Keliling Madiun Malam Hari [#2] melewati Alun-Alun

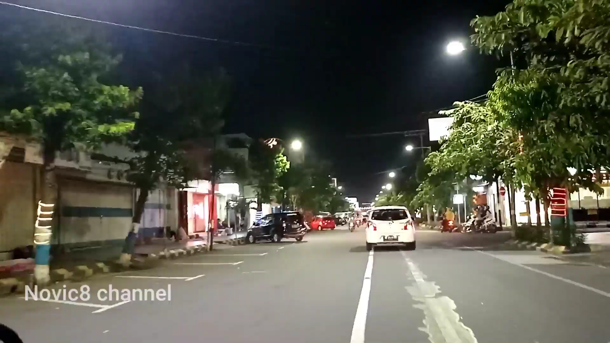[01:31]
Kalau biasanya Jalan Cokro juga banyak para masyarakat dan warga sekitar Madiun itu untuk membeli jajanan ya, biasanya yang rame.
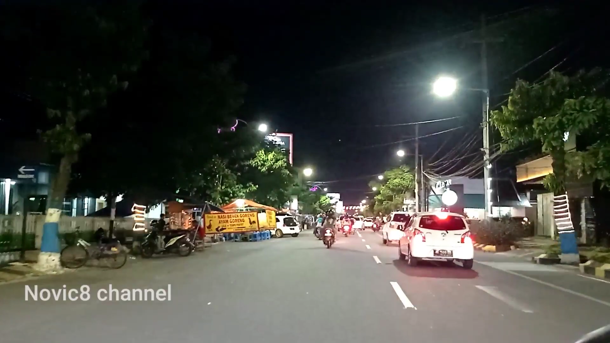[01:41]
Di ini ada Starbucks ya. Biasanya yang ramai itu di warung soto ya. Jadi sebelumnya
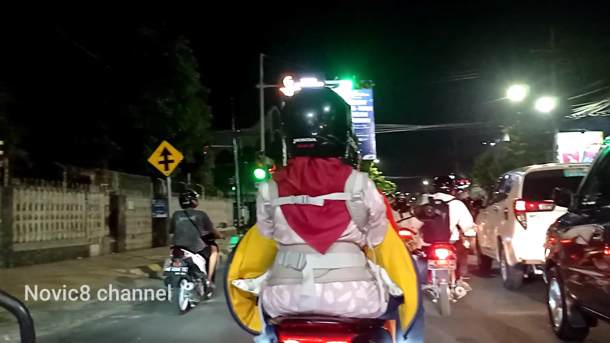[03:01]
Ini kayaknya pindah berarti. Berarti ya ibunya yang jualan tadi ya.
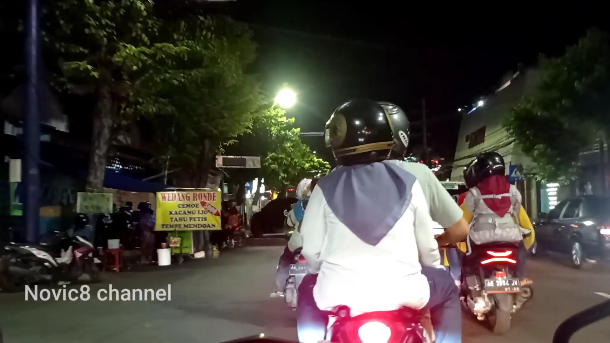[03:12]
Ada Cepat Nasi Pecel 99 ya, untuk warga luar kota yang lagi kangen sama nasi pecel bisa mampir ya. Di sebelah kanan ada warung latte, ini juga lumayan rame ya.
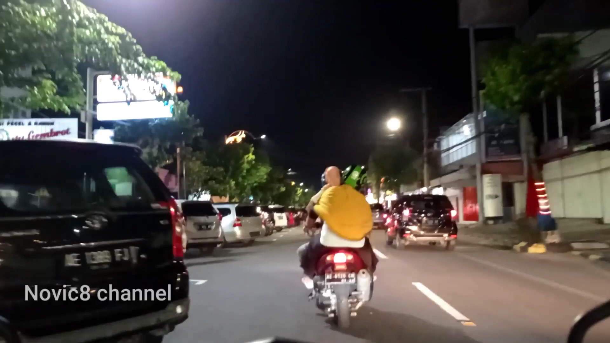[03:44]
Ini parkiran bisa kita lihat ya, full ya sebelah kiri ya, mobil-mobil penuh ini.
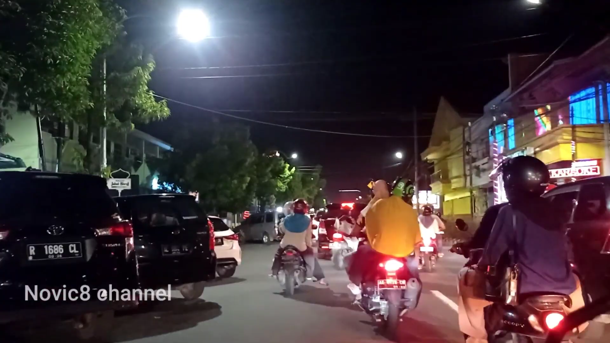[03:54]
Di sini nggak pernah sepi.
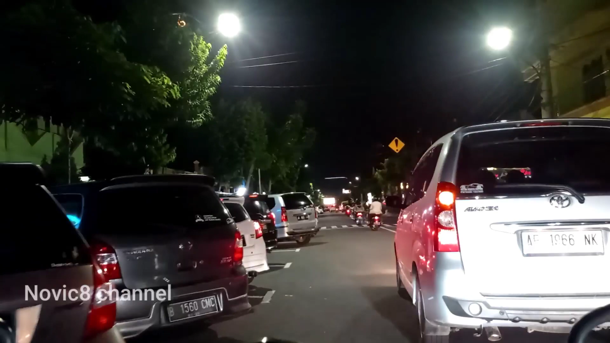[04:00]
Jadi di sebelah kiri ya teman-teman. Oh, ternyata tutup teman-teman. Makanya kok nggak kelihatan ramenya, tutup ya. Biasanya di situ ada menu jagung serut ya. Itu rame banget di depan sekolahan SD.
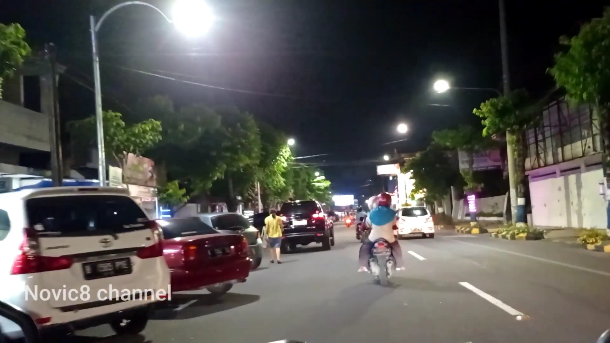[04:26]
Ini ada fire ya. Ini diskoteknya Madiun. Ada Radikal.
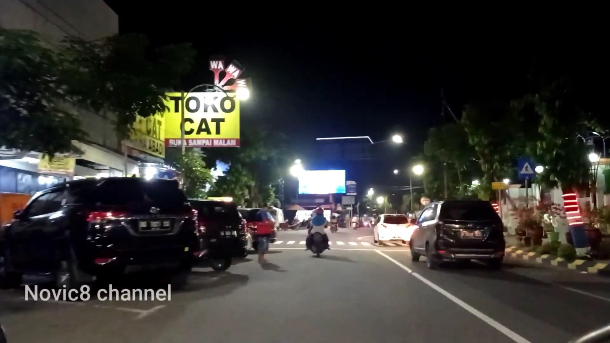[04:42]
Oke, dari sini kita belok kanan ya teman-teman. Mungkin nanti kita coba ya untuk explore alun-alun Madiun ya, mana situasi dan kondisinya.
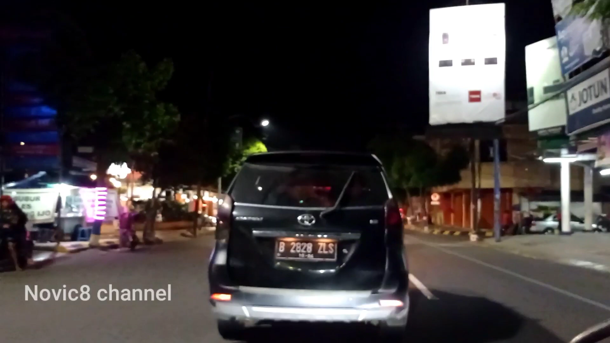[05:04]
Nah, di sini nih teman-teman, UMKM yang lumayan rame nih dan rapi banget nih UMKM-nya, yaitu di UMKM Sleko atau Pasar Sleko ya. Ini rame banget ya.
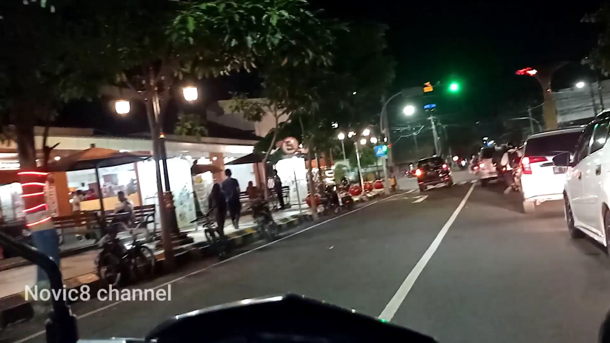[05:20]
UMKM-nya juga tertata rapi, bersih.
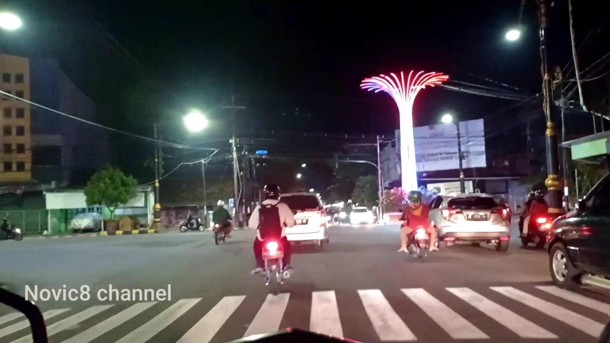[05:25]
Ada semacam hiburannya di situ juga.
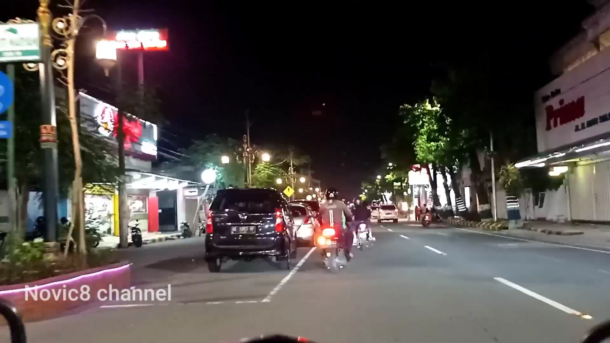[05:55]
Ini sekarang adanya UMKM nih sudah agak rapi ya, tertata.
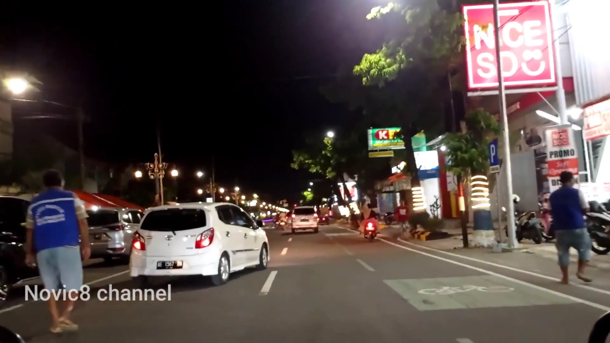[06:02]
Bukan agak sih, rapi, udah rapi, tertata. Oke, lanjut sekarang kita berada di jalan Agus Salim. Kuliner-kuliner banyak banget ya, komplit di sini.
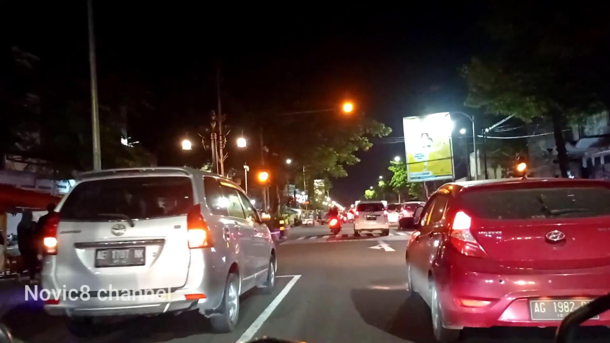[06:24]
Ada ayam penyet, ada rawon, ada nasi goreng, ada seafood.
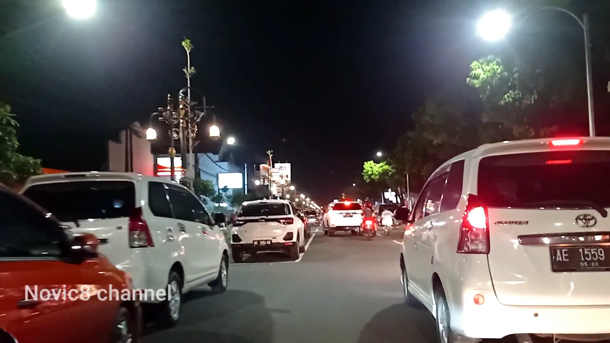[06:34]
Ini yang baru ya, Nawasena. Macam restoran ya.
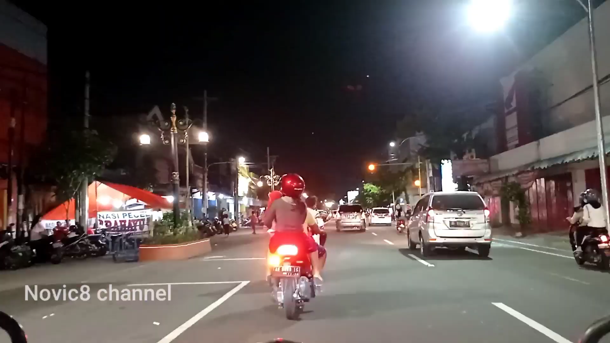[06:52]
Mungkin kalau tadi kelihatan di kamera, Nawasena adalah sebelah kiri ya. Dan ini adalah yang terbaru akan dibangun Hotel Ibis ya teman-teman. Tepatnya di sebelah kiri. Ini sedang dikerjakan pembangunan.
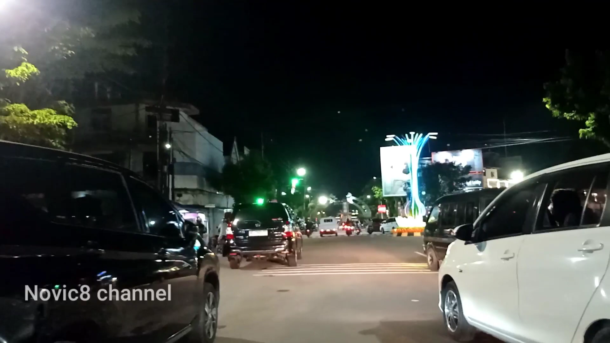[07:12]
Di depan ya, bisa kita lihat ada
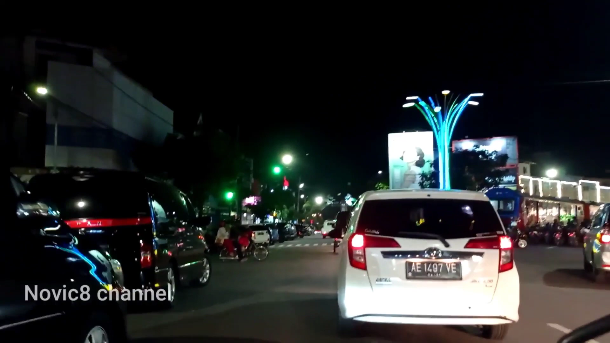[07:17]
spot foto dan untuk wisata ya, Bogowonto.